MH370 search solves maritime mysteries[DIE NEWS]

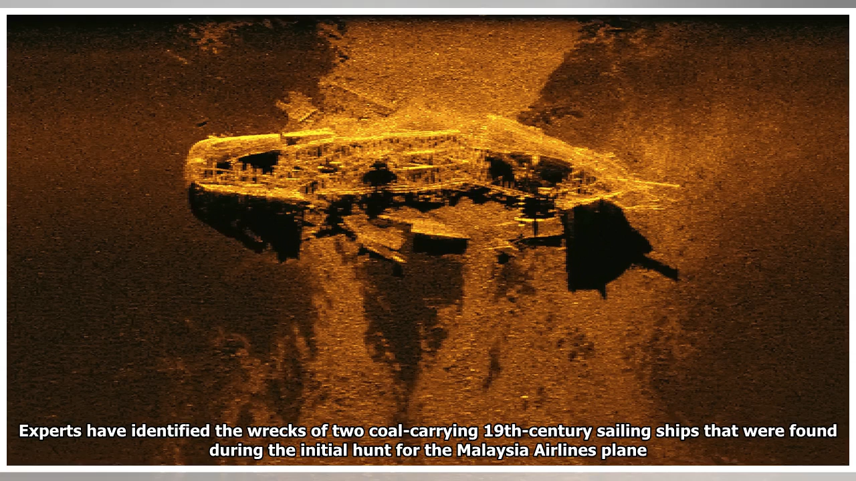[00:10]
Experts have identified the wrecks of two coal-carrying 19th-century sailing ships that were found during the initial hunt for the Malaysia Airlines plane. The Boeing 777-200ER jet disappeared on March 8,
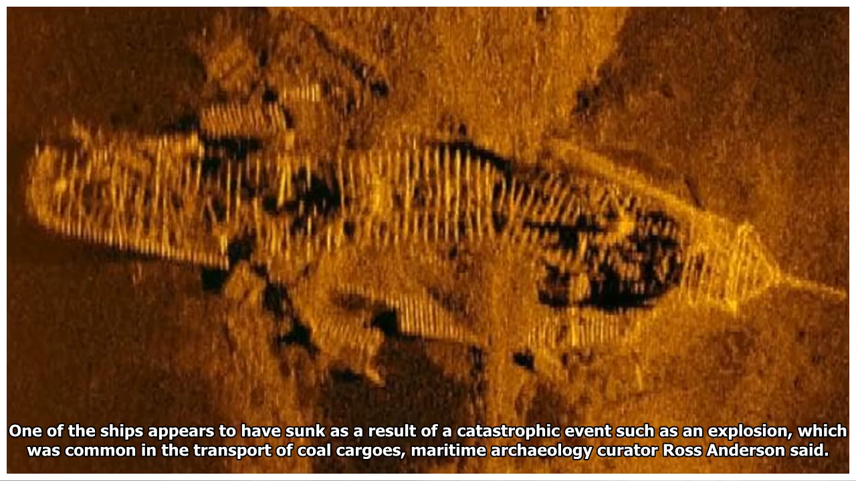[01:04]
One of the ships appears to have sunk as a result of a catastrophic event such as an explosion, which was common in the transport of coal cargoes, maritime archaeology curator Ross Anderson said. The second wreck was more intact, lying upright on the seabed.
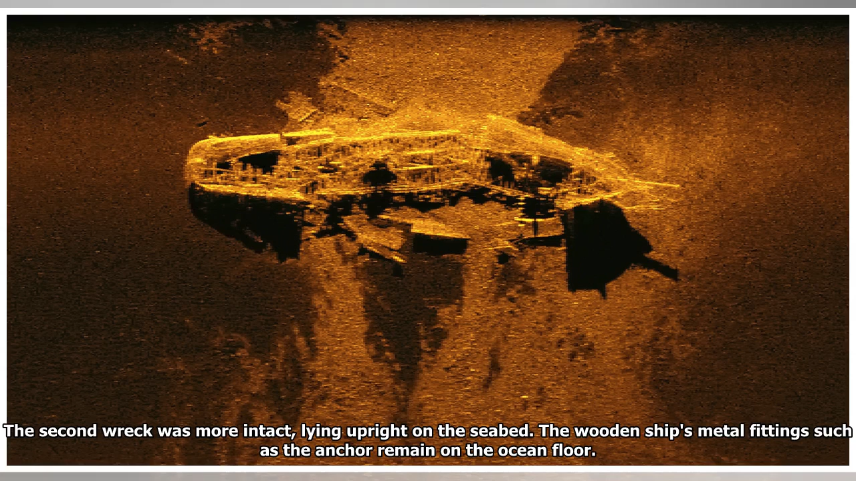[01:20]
The wooden ships' metal fittings such as the anchor remain on the ocean floor, ATSB. Historical research into all 19th-century merchant ships that disappeared in international waters is incomplete so we cannot conclusively determine identity of the individual ships, Dr.